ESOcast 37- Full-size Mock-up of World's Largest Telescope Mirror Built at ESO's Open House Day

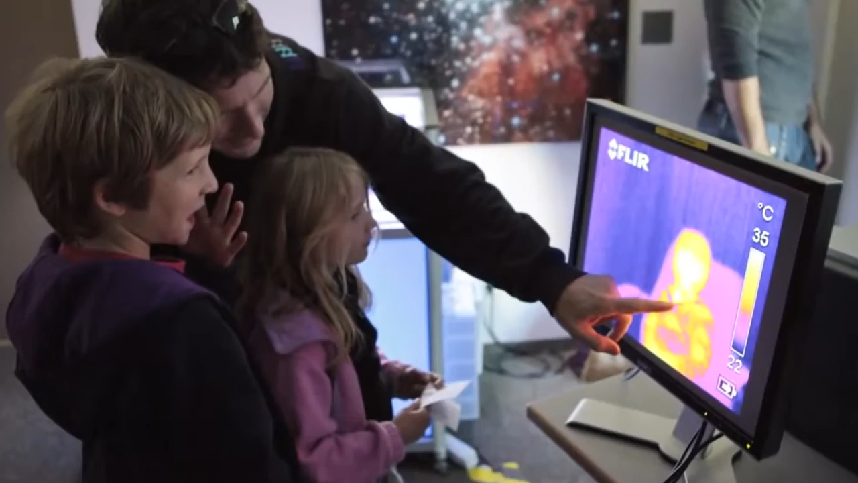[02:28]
On screen: scale top 35°C, scale bottom 22°C
Children and their parents enjoyed having their photos taken in infrared light and observing the Sun through telescopes equipped with suitable filters.